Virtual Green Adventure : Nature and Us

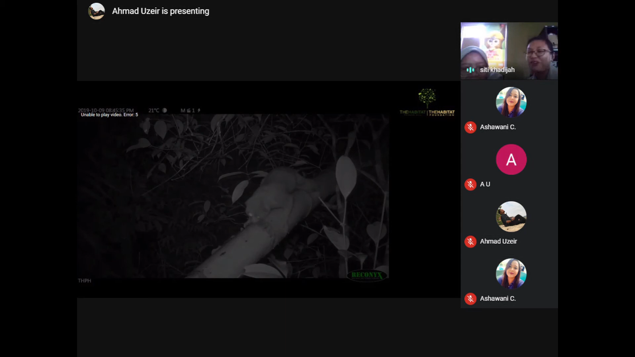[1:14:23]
you can see you can look just look at this image here so what's this animals doing here is actually scratching its neck on this uh ratan here yeah so this is one of the images this is one of our footage from our camera trap but in the park we do set up cameras on certain trees where we normally spot this animal and we will retrieve it up after about one to two months to go through it to see what animals we can find and
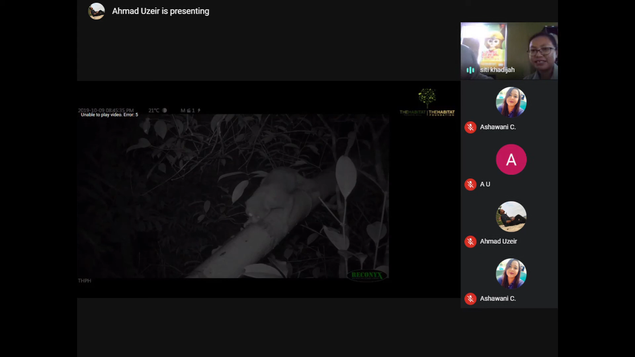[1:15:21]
seeing animals excite me yes oh someone said it's venomous one of the very few animals to have it very very very good answer so let's reveal it okay some people already got the right answer yeah exactly so here you go it's a slow loris